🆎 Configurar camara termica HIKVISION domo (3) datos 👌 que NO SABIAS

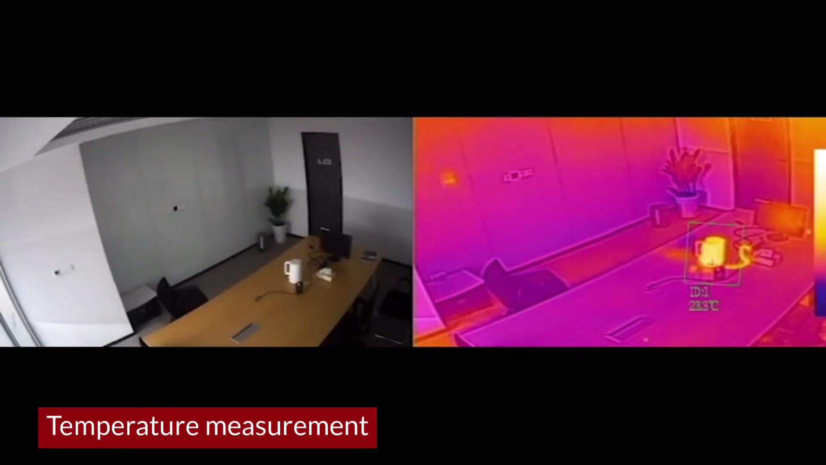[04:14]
Y lo que está resaltando en todo momento es que te pueden ayudar a hacer de una simple vista una prevención de un evento antes de que ocurra. En este escenario estás viendo, por ejemplo, que hay una taza de café dentro de un sistema en el que hay una mesa, una oficina y por dentro ya se ha puesto a posta un exceso de temperatura para que se pueda prevenir un incendio.
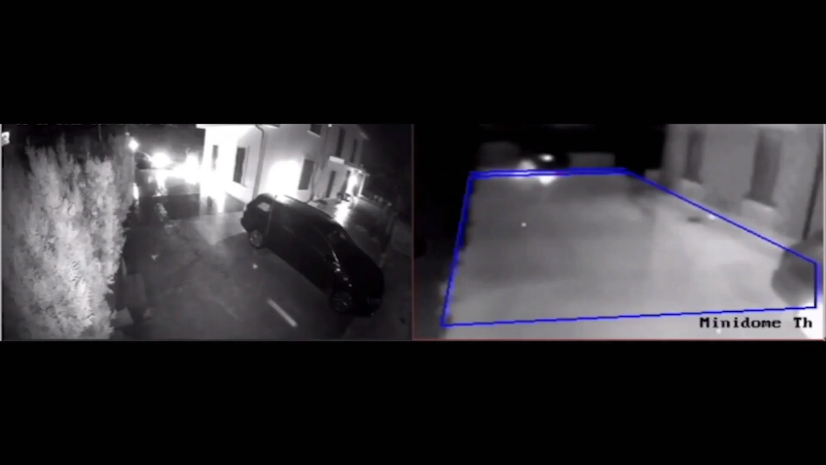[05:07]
se puede generar una trazabilidad y una alarma mucho más precisa
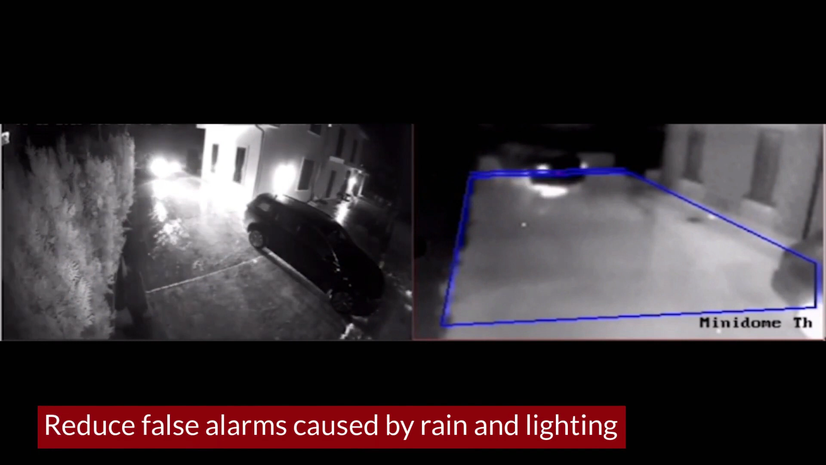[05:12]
despreciando el objeto, en este caso para una zona perimetral, como lo que pueden generar falsas alarmas por animales de compañía,